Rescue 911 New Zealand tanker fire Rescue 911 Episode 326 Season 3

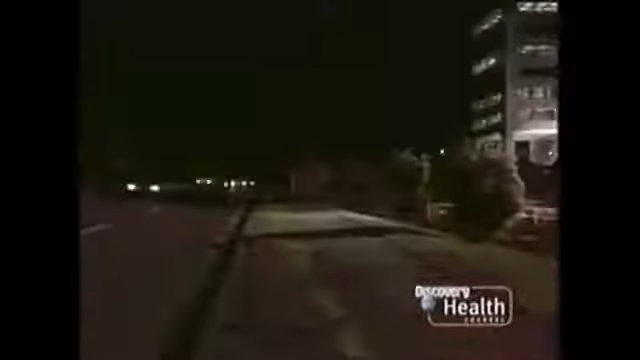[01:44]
That night we were driving down the road to Manukau City, to the shopping centre,